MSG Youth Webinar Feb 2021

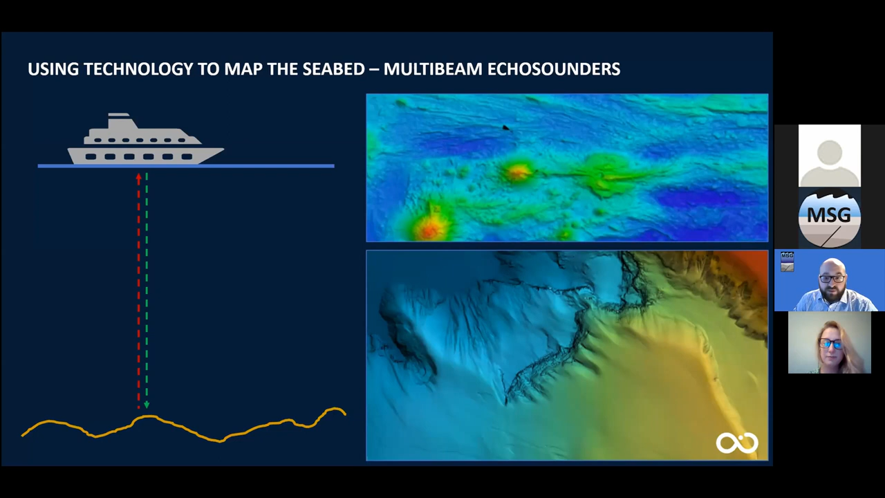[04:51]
and thousands of beams of sound at once to allow us to map very large areas very quickly and we use advanced processing algorithms to work out which acoustic beam is which so that's the depth and the seabed topography which is the first step after that we also need to look underneath the seabed as you'll hear later if you're building anything offshore you need to understand the subsurface to make sure that it will stand up to the construction of offshore offshore structures and this is where seismic equipment comes in so by using slightly lower frequency sound waves we can actually send them into the seabed itself where they bounce around and reflect off different layers of sand or rock or mud and then return to sensors behind the ship as
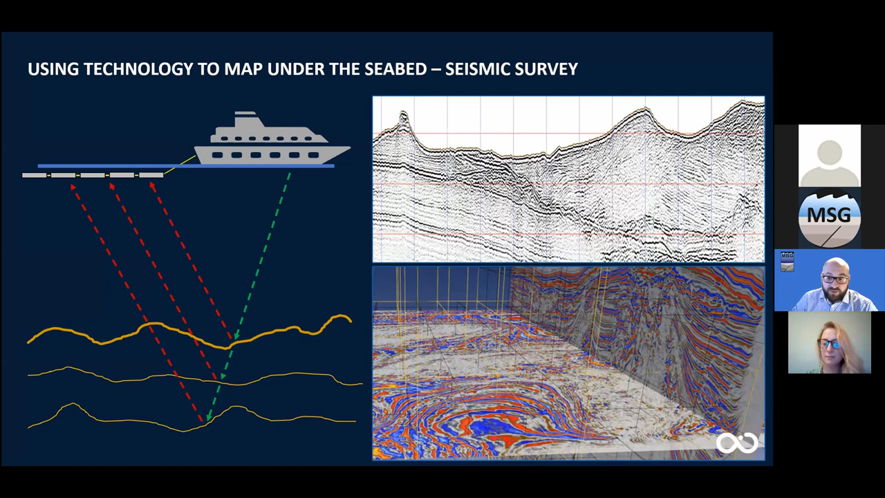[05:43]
behave in different ways and by sending out multiple sound waves and listening for them all at once we can actually build up a really good 3d model of where all the noise goes and we can work out what the layers look like underneath the seabed there are of course many ways to remotely image the sea floor but the third and final one that we use most often is called side scan sonar this involves towing a high frequency sonar system quite close to the seabed to send sound waves out almost horizontally these sound waves then bounce off different surfaces with different intensities almost producing a photo-like image of the seabed that you can see there using this data we can work out the size and shape of any objects whether they're natural or man-made it
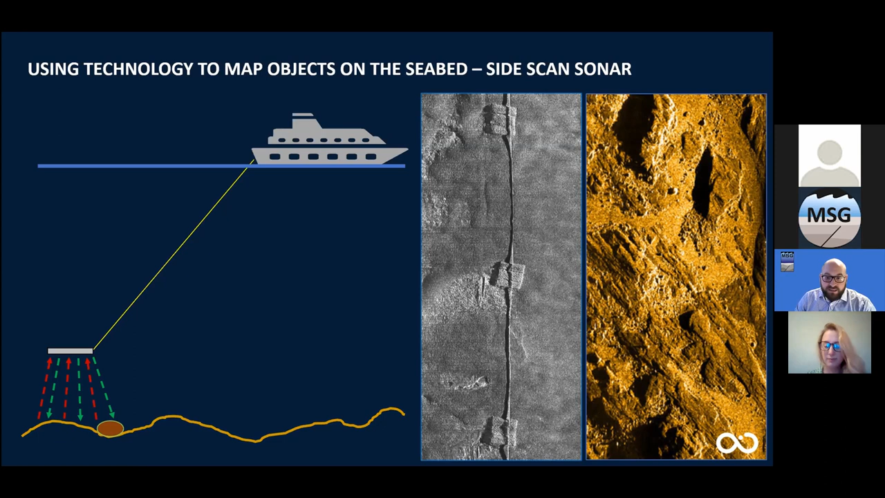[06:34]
geological information to inform the other project elements so that's a really brief summary of what data we collect and why and these data sets have been collected using specialist ships for many many years but what does the future hold and how will this data be collected by your generation of marine geoscientists the company that i work for ocean
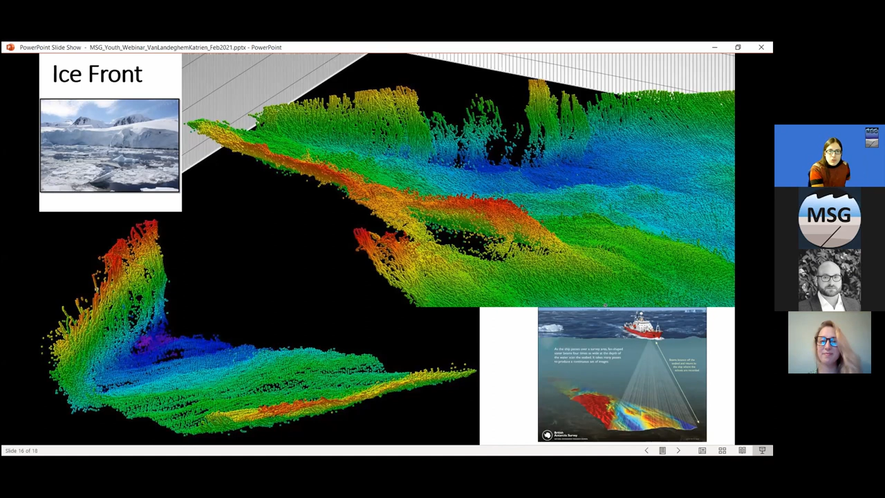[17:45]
over time again we try to understand why that is and if the glacier is in danger of further retreat because of the changing in the shape of that ice front so these sound waves are a very powerful tool for us indeed to reconstruct the environment in the past and the present and in fact last year i wasn't on board then but the